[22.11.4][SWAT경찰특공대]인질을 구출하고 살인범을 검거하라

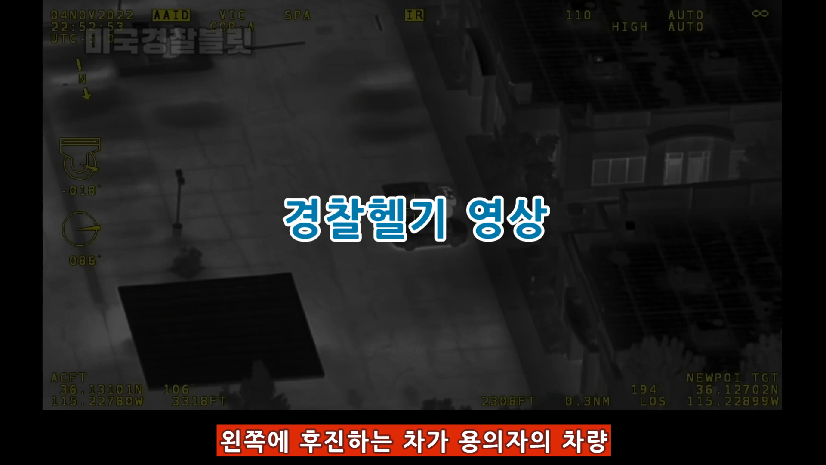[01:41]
backing out. SWAT vehicles are moving in. There, he's taking off.
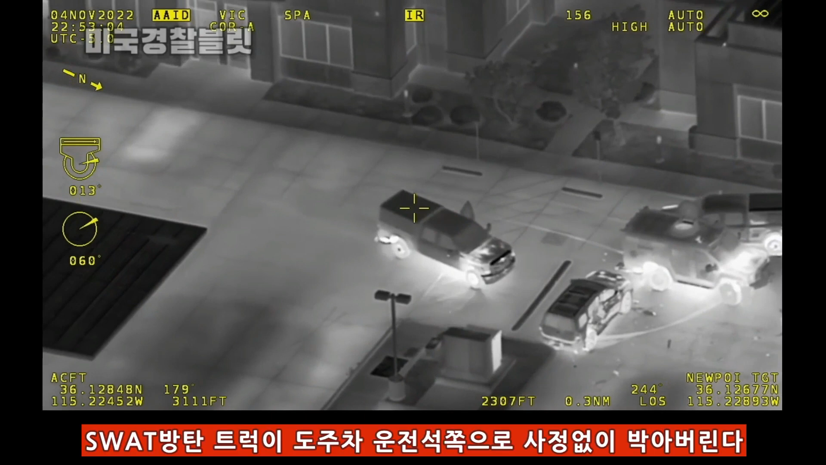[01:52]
There you go. SWAT's going out of the vehicle.